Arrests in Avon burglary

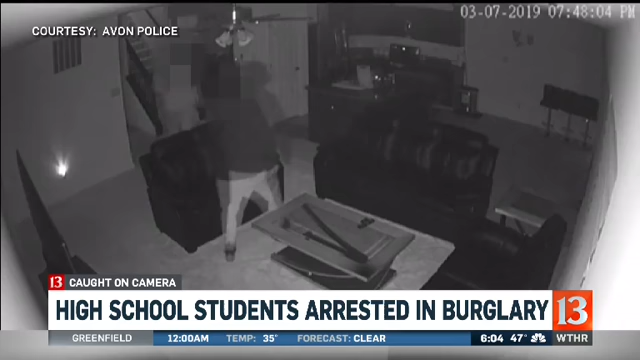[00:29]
The video shows one of them carrying a handgun too. You can see them unplug and carry away the family's 70-inch flat screen television.